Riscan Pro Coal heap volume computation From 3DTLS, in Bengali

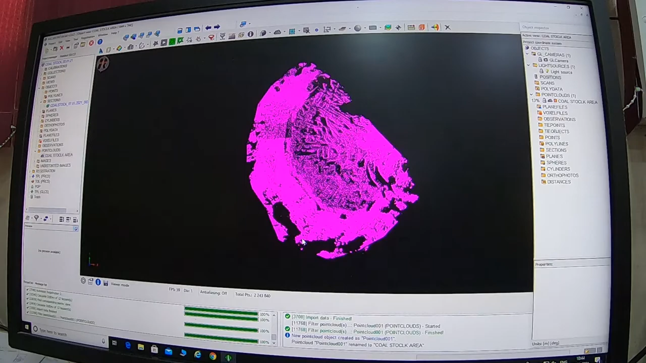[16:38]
দেখুন আমার যে এরিয়াটা আমার দরকার সেই এরিয়াটা চলে এসছে। এরপর নেক্সট আমার কাজ কী আছে, যে এখানে যে আমার আনইউজ ডাটাগুলো,
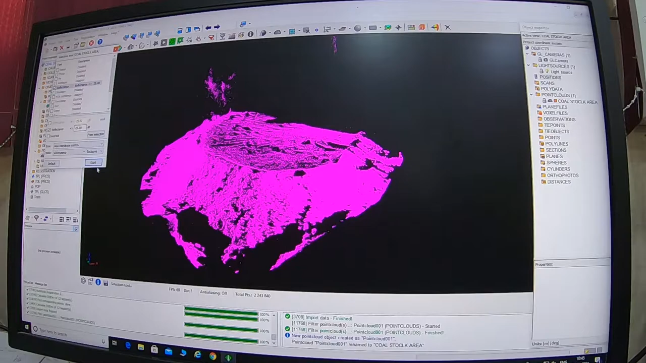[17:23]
স্টার্ট করলে আপনার যে রিফ্লেকটেন্স অবজেক্টগুলো আছে ও অটোমেটিক্যালি ওটাকে ধরে নেবে। এই দেখুন আপনার ডাস্ট ডাটাগুলোকে ধরে নিয়েছে,
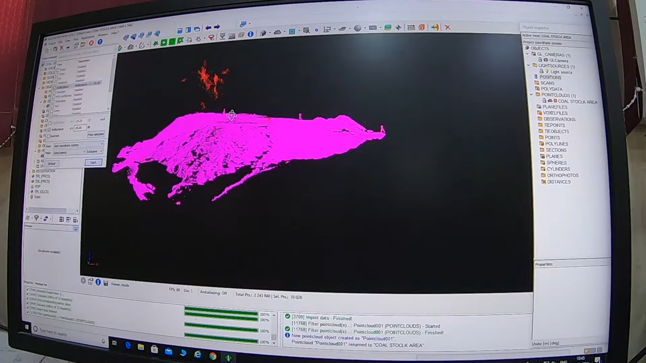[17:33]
ধরে নেওয়ার পর আপনি একটু ঘুরিয়ে দেখে নেন, এটাকে আপনি গ্রে স্কেলে করুন,
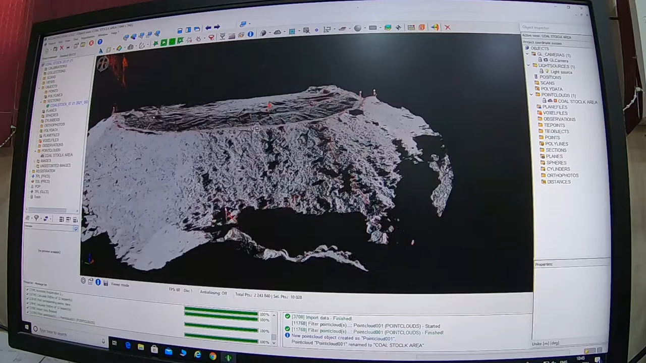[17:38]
তাহলে আরও ভালো বুঝতে পারবেন যে রেড পজিশানগুলো বুঝতে পারছি এই ডাটাগুলো আমার এখানে দরকার নেই।
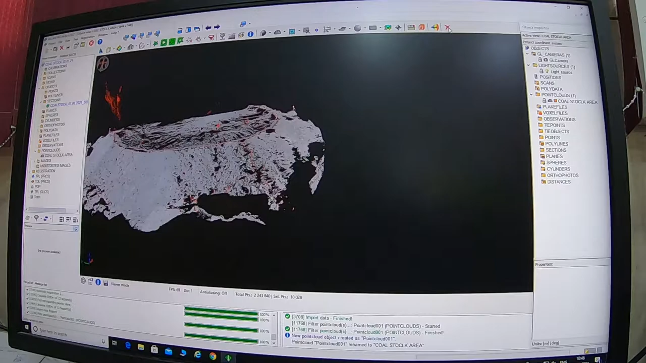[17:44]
তো এগুলোকে আমি সোজা কী করলাম, ডিলিট করে দিলাম। এরপর আমার কী করতে হবে, এখানে কিছু টাইপ পয়েন্ট আছে, কিছু ইয়ে আছে, এগুলোকে আমাকে ধরে ধরে ডিলিট করতে হবে।
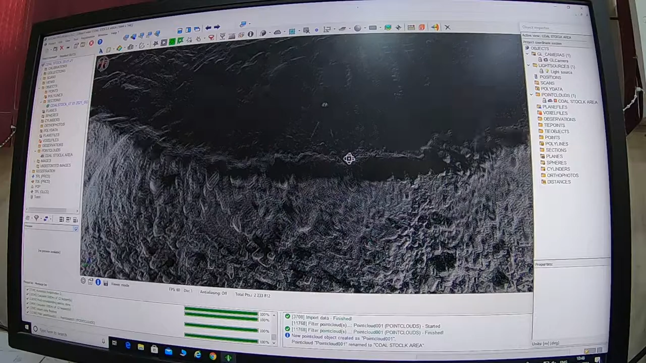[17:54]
তার জন্য আপনার কী করতে হবে, এরপর আমি এই পজিশানটাকে, আমি টোটাল এই পজিশানটাকে একটা পার্ট পার্ট এরিয়া আমি
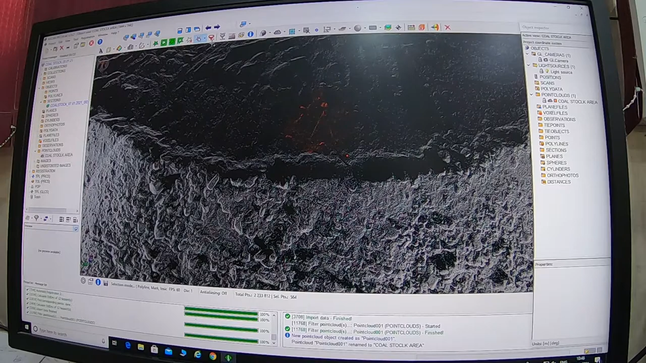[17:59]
সিলেক্ট করলাম, টেন ফিল্টার পিআরসিএস জিএলসিএস এটা যে কোনো একটা রাখলেই হবে,
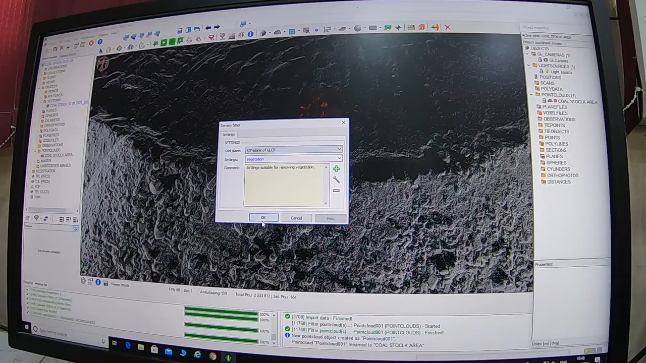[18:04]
ওকে চালান, আপনার টাইপ পয়েন্টটাকেও ধরে নিল।
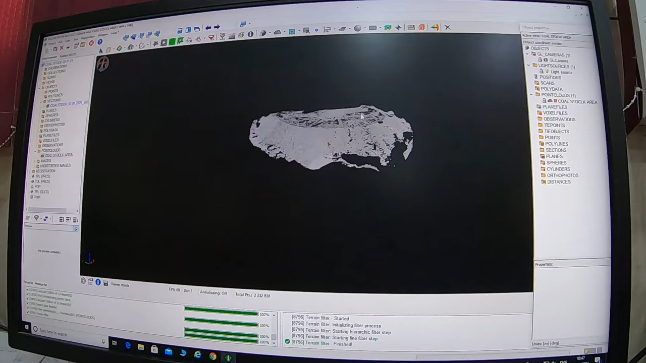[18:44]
তো আমার মোটামুটি আমার ডাটাটা ক্লিন হয়ে গেছে,
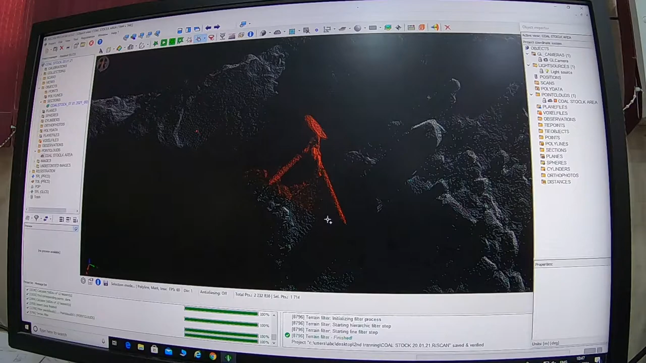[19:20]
তাহলে আপনার যে ডাটাটা দরকার সেই ডাটাটা আপনার পুনরায় ওটা ডিসিলেক্ট হয়ে যাবে। আবার কন্ট্রোলটাকে প্রেস করুন, হয়ে গেল, এটা আমাকে এটাকে আমি ডিলিট করে দিই।
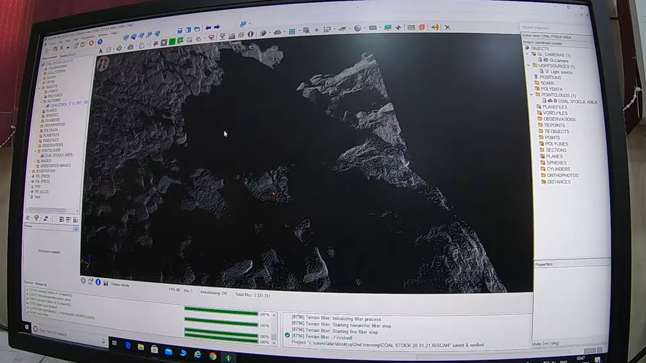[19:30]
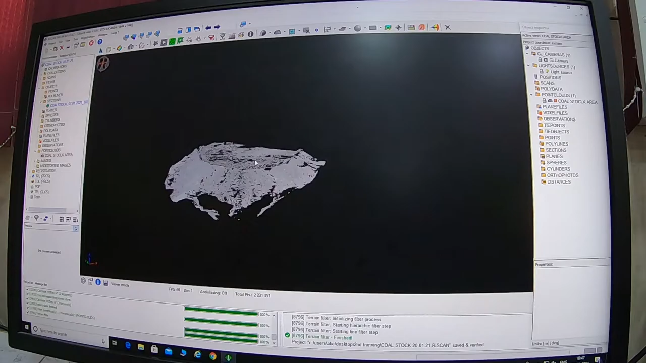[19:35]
এরপর নেক্সট কাজ কি, আমার এই পয়েন্ট ক্লাউড যে ডাটাটা আছে এই ডাটাটাকে একটা পলি ডাটা আমাকে বানাতে হবে।